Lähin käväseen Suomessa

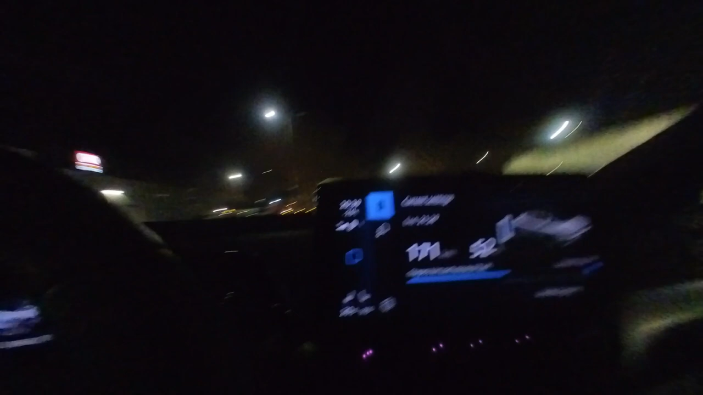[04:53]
-2 näyttää nyt ulkona. En tiedä onkohan Suomessa siellä varmaan miinus. Eipä kai siellä aika samaa luulis.
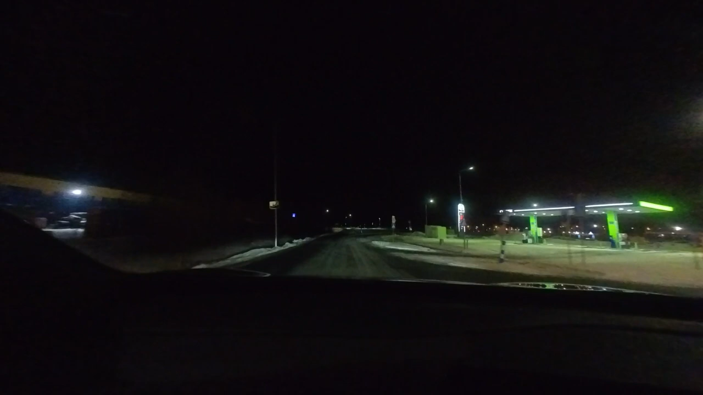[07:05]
Mutta ihan sama. Näyttää 270 kilsaa, niin nyt se pääsee kotiin.
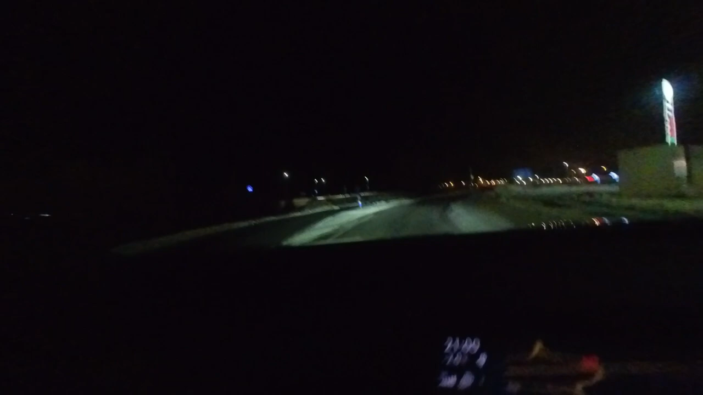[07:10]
Ja varmaan mulla jää varmaan joku 100 kilsaa vielä rankea, kun on kotona. Niin ei ole mitään ongelmaa.
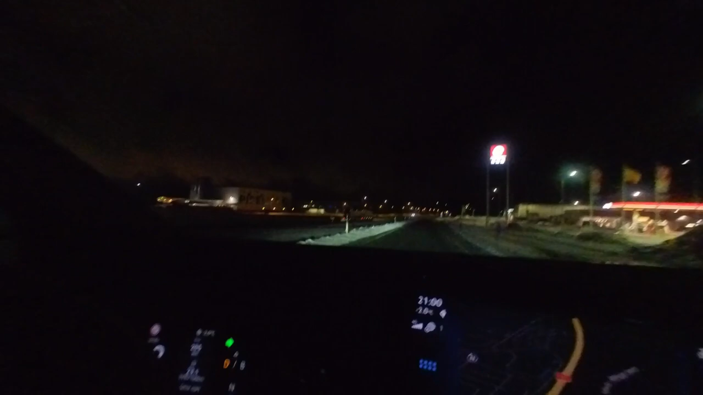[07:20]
Nyt on pari kertaa ollut silleen, että kiihdyttäisiin tässä motorille. Vähän liukasta näyttää olevan tässä. Joo, pari kertaa on ollut silleen, että olen ollut ajanut Suomeen, niin sitten on pitänyt käydä hakemaan virtaa tuosta Lahden Ionitiltä. Joku 4-5 minuuttia on hakenut virtaa.
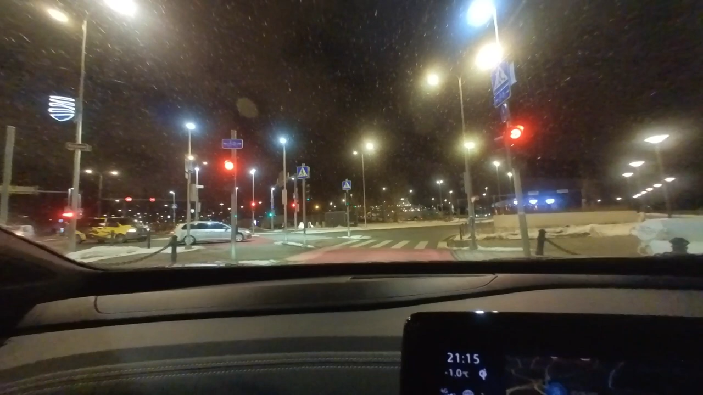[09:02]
Katsotaan, näytetään vähän minkälainen tää on. Tää on kätevä systeemi tässä Tallinnassa. Helsingissäkin voisi olla tämmönen, mut en tiedä. Saanko nyt Helsingissä koskaan valmiiksi, kun se on ollut jo vuosia semmonen keskeneräinen. Niin jo, ajetaan tästä keskeltä. Hidastetaan vähän se, että kamera varmasti näkee meidät.
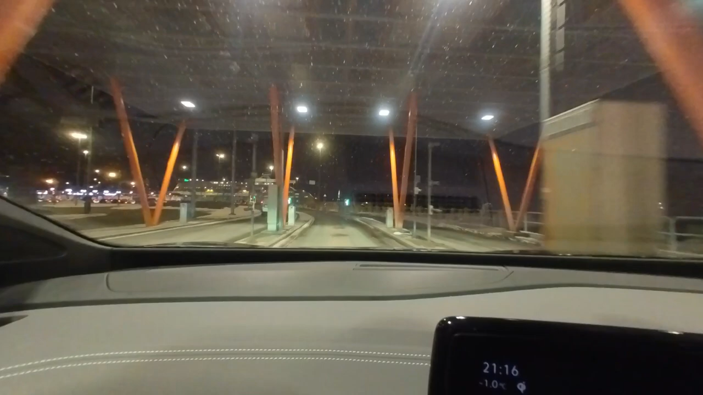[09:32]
Sitten toi näyttää kioski kakkonen. Kioski numero 2. Ajetaan tänne. Kakkos lokerolle.
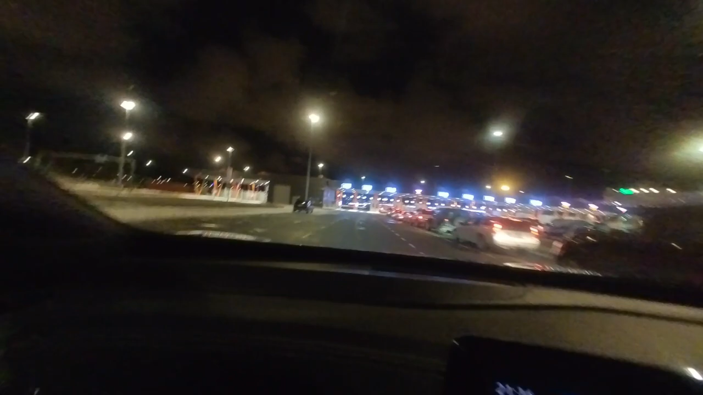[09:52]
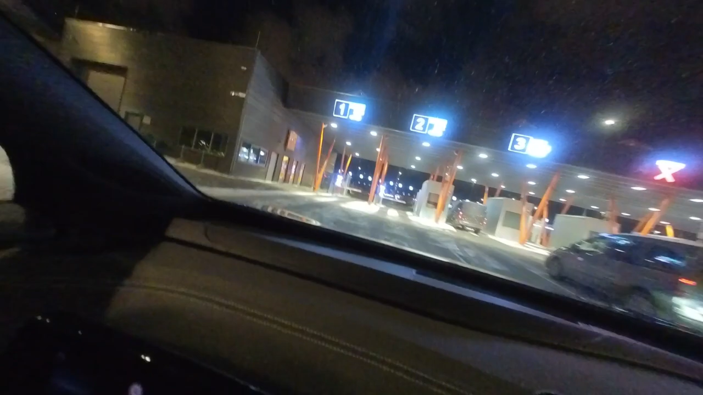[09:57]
Me ei tarvi mitään tehdä. Ajetaan tähän. Rata 2, ootta.
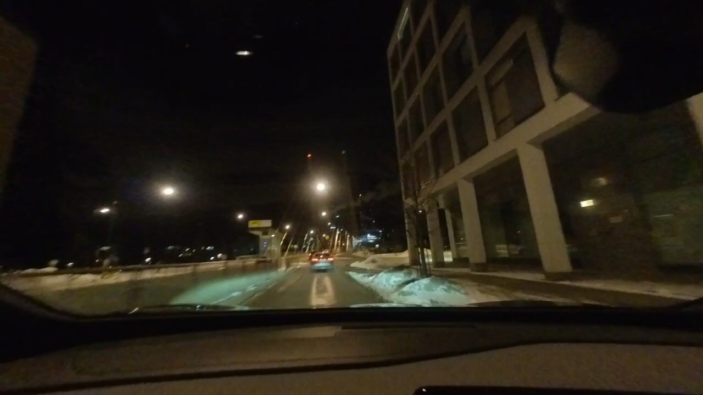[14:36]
Joo, tässä näin Helsingissä nyt rullataan. Just on laivas tulos.
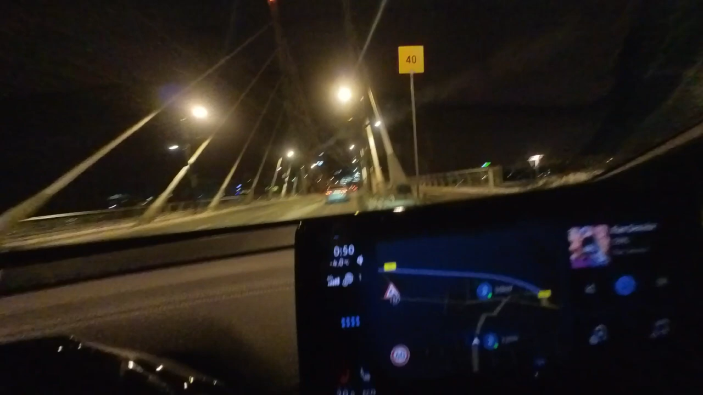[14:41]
0:50 kello. Ei saatana. Joskus on käynyt sellainen hyvä säkä, että on päässyt ensimmäisenä pois. Niin silloin olisi jo heti tossa 35 olisi ajettu ulos laivasta. Mutta no, joo. Ei kai tässä. Mitä? Tai kun ajetaan tästä heti, ajetaan tuohon
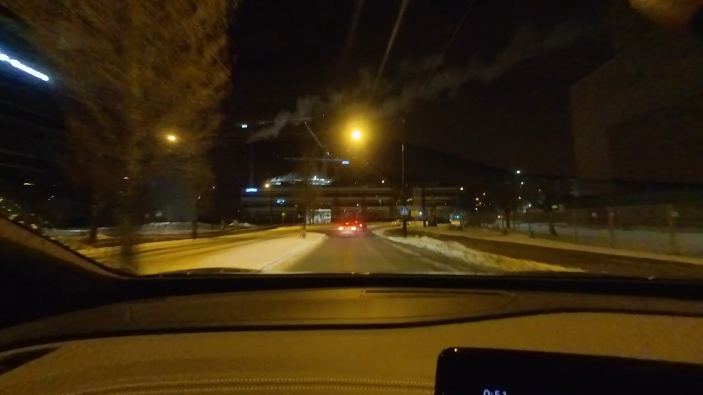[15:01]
länsiväylälle. Siitä sitten kehä ykköstä nelostielle. se on ollut semmoinen hyvä reitti,
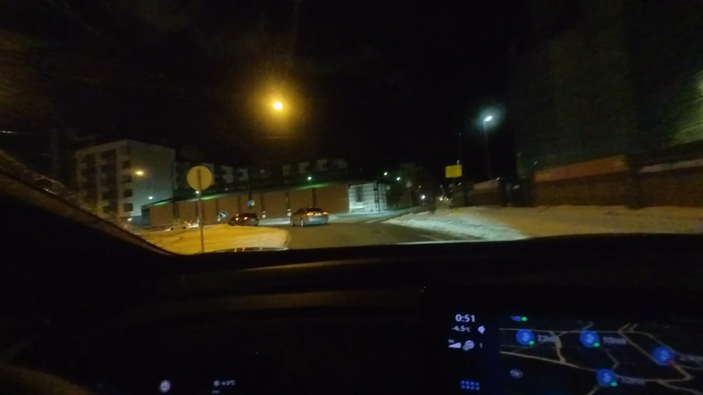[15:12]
hyvä rauhallinen reitti, niin päivässä aikaa kuin yöaikaa. En mä tuossa keskustan läpi enää mitään ja se on vittu ihan vittu hirveet pelleilyä.
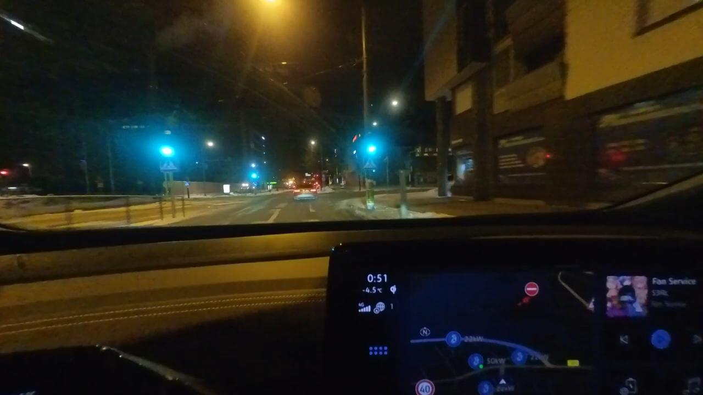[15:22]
Se on ihan hirveet pelleilyä keskustan läpi ajan. Täällä on jo lumimiehet töissä. Nyt niitä vituttaa, kun kaiken maan virolaiset tulee vittu laivasta. Mut joo, ei kai siin. Mä lähden tästä ajelemaan ja katsotaan sitten vähän lisää.
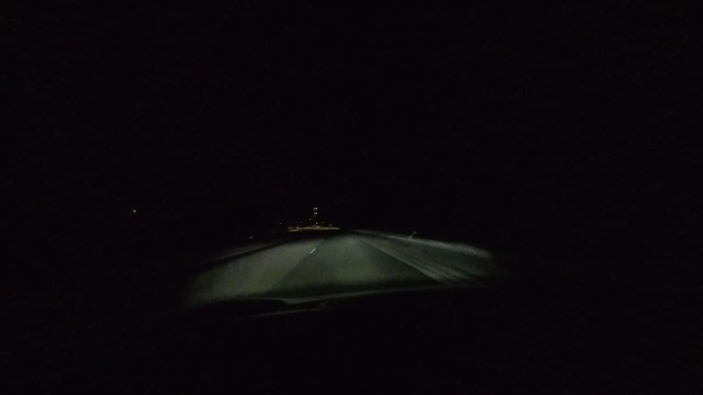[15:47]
Joo, tässähän ollaan ajeltu. Tuohon jää Lahti jää vasemmalle. 36 kilometriä on sekä kotiin vielä.
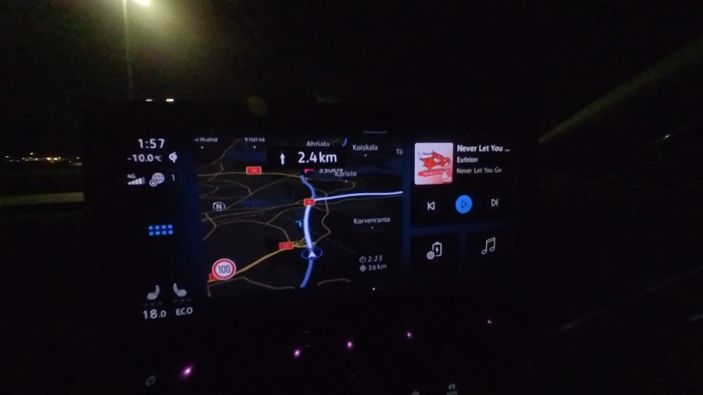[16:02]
Tähän on näköjään 120 kilometriä tähän Lahteen satamasta, kun ajaa Kehä Ykkösen kautta.
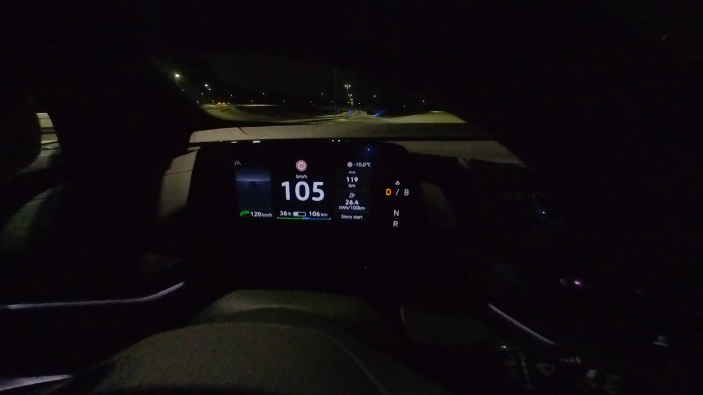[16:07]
Et joo, sellaista. Sellaista joo. Prepare to turn off to the right and then follow the 12 towards Corvola. Joo joo, sieltä tulee neuvoin navigaattorista. Mulla näkee akkuukin 36%, eli 105 kilometriä pääsee vielä. Ihan hyvin. Hyvät ladattiin vähän enemmän, niin ei oo mitään hätää. Siellä on Hartwall.